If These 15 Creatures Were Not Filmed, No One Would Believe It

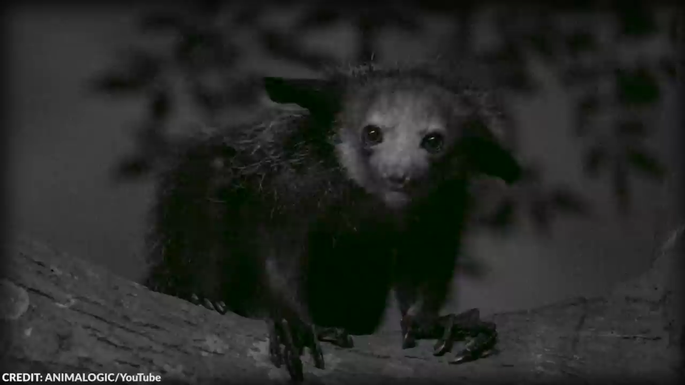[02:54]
The animal has the face of a possum, a tooth of a mouse, and an ear of a bat, which makes it resemble a goblin.